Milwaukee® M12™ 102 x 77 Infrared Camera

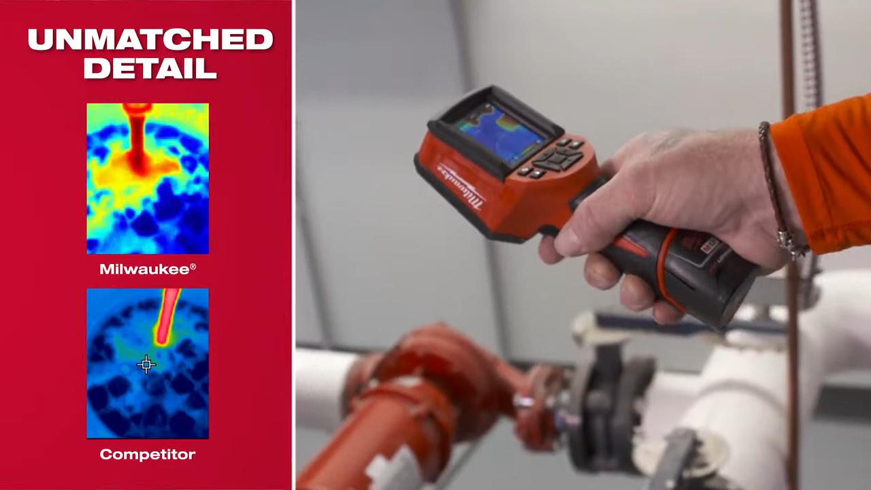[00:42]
I can see what the temperatures are and what's going on. The resolution is really good. I was surprised. You can actually pinpoint and see exactly where this leak is because of the great definition on the screen.
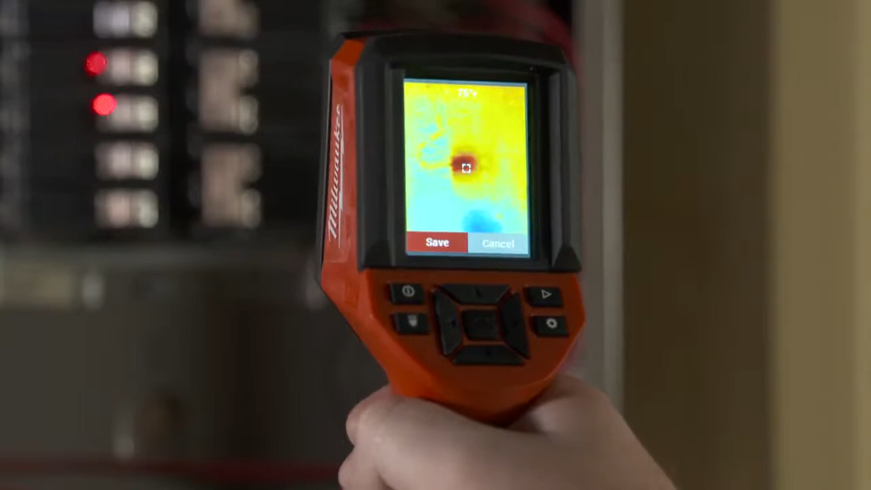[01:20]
The thermal imaging camera is well suited for professionals, not only in the electrical field but in other fields also.